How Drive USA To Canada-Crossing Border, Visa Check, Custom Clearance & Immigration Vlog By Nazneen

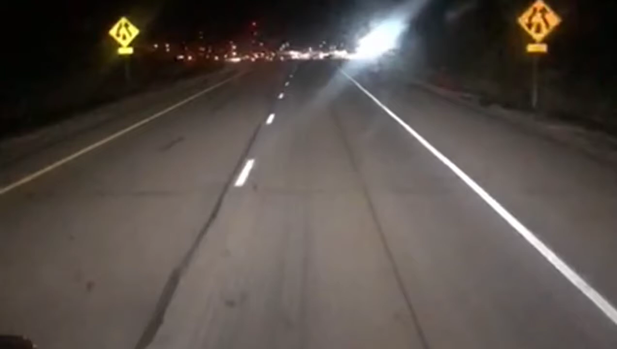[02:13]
ये कनाडा का बॉर्डर, इसकी आपको लाइटें नज़र आ रही हैं,
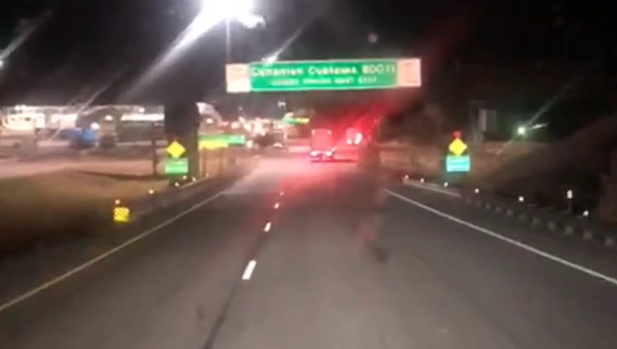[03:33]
ये देखें जी, ये ऊपर कनाडा बॉर्डर एजेंसी का लोगो, और ये हम अब कनाडा की बॉर्डर के अंदर आ गए,
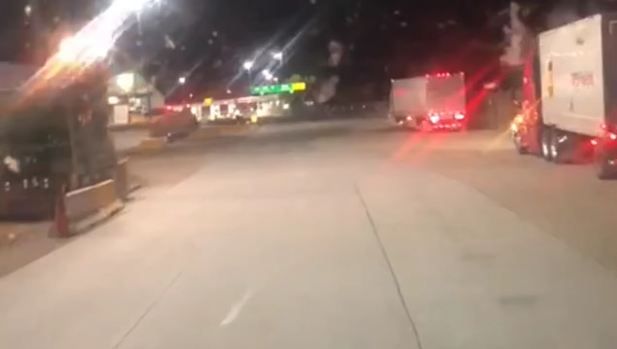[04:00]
हम ट्रक के अंदर ही बैठे बैठे अपना करवाते हैं, विंडो खोलेंगे, और ट्रक की जो ब्रेक्स होती हैं वो आपने नहीं लगानी क्योंकि वो थोड़ा सा कानून है यहाँ पे, आप ब्रेकें अपनी वहाँ पे रिलीज़ नहीं करेंगे।
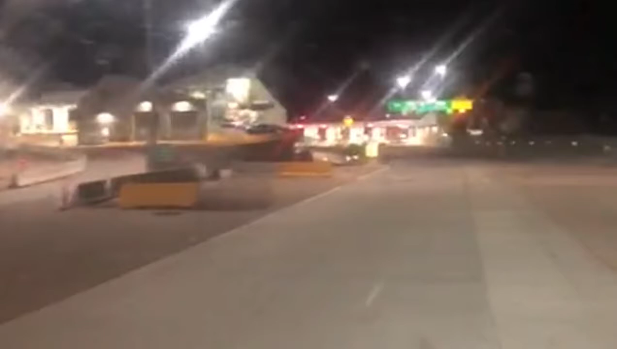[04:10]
ये भी खड़ा हुआ है भाई, लाइट ये देखिए, ये सारी रेड लाइटें ग्रीन लाइट की तरफ हमें जाना है,
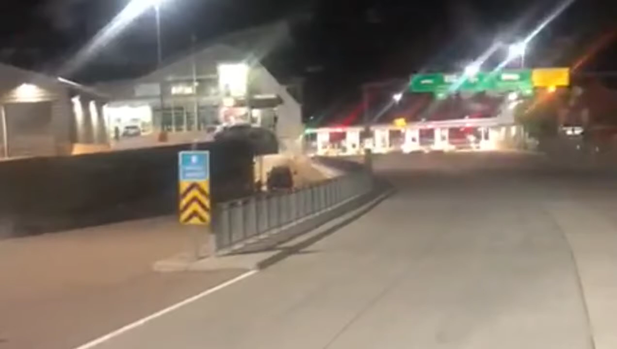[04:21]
वो ग्रीन लाइट एक जा रही है लेफ्ट साइड पे, और ये इशारा दे रही है कि हमें ग्रीन लाइट की तरफ फॉलो करना है। और ये कनाडा का जी बॉर्डर,
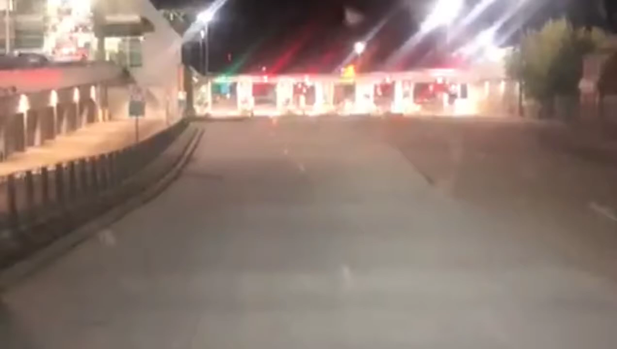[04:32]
और ये अभी मैं अब कनाडा की तरफ अब जा रहा हूँ, इमिग्रेशन ऑफिस की तरफ।
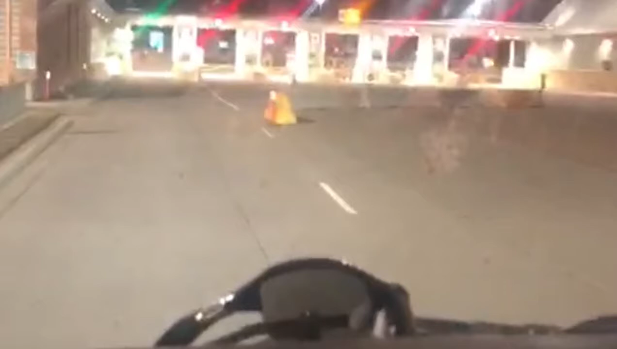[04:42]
आपको कनाडा के फ्लैग्स भी नज़र आ रहे होंगे, फ्लैग्स भी कनाडा के नज़र आ रहे हैं, और यहाँ पे स्टॉप करना है पहले।